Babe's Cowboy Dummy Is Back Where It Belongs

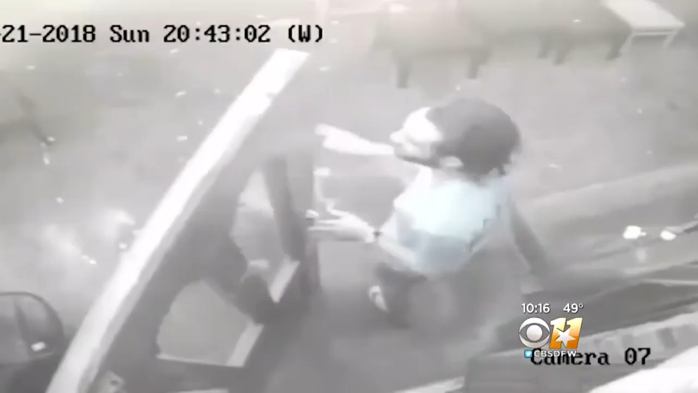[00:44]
Surveillance video shows two men working together to sneak Rick out the side
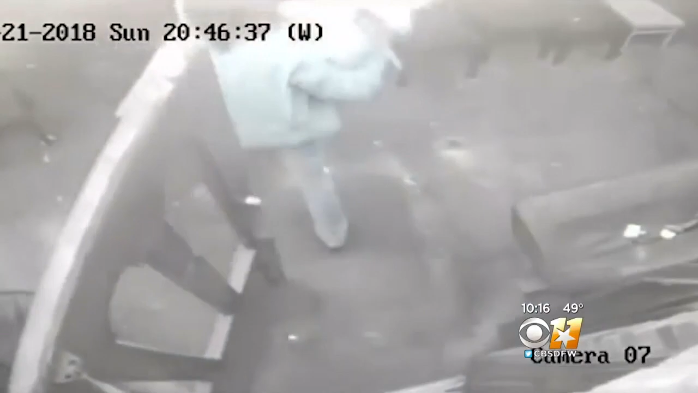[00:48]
door for one that carries Rick to a Dodge Challenger. A week went by and nothing.